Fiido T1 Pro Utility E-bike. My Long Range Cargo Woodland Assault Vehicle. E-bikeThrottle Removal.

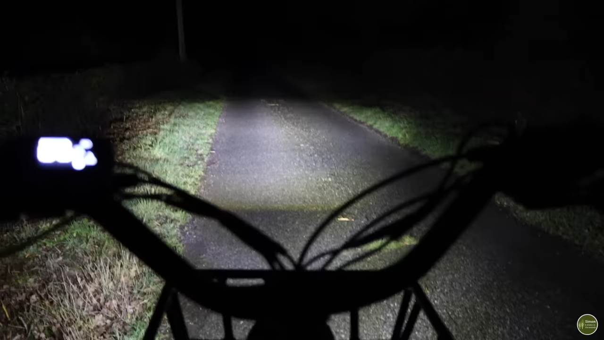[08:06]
And this has a dipped beam and a high beam setting so you can have it on a kind of wide beam just lighting up in front of the bike or on high beam it kind of shines a bit further down the road, gives you a bit more visibility ahead.